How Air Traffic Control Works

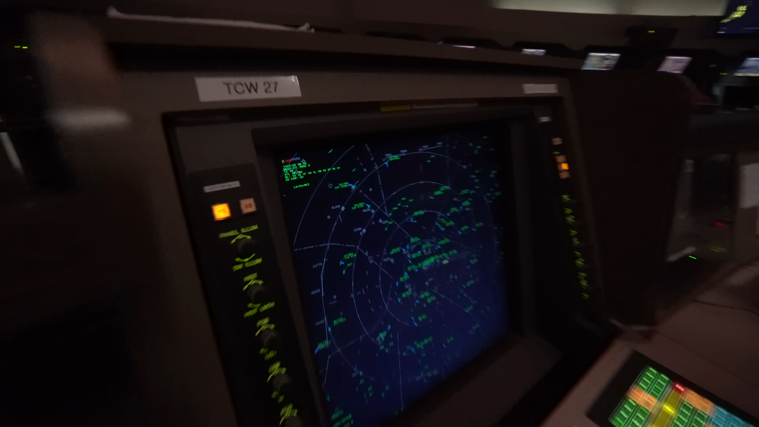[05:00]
and the last people they talk to before landing. The airspace around Atlanta is some of the busiest in the country, mostly because of the fact that Atlanta's Hartsfield-Jackson International Airport is the busiest.
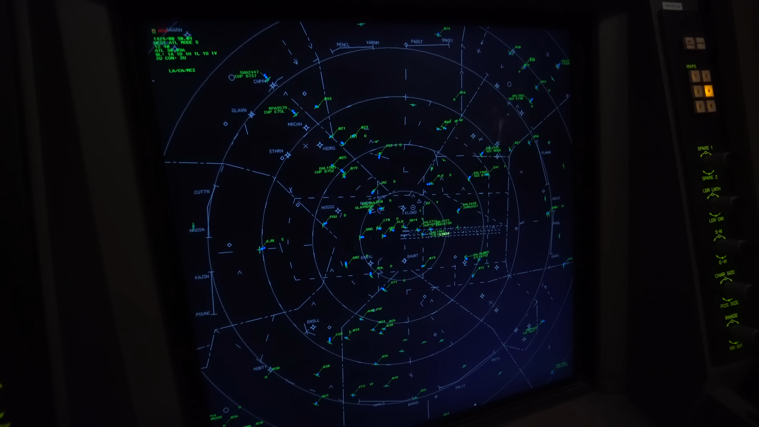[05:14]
Here on this scope, you can see all of the arrivals into that airport during this non-peak hour.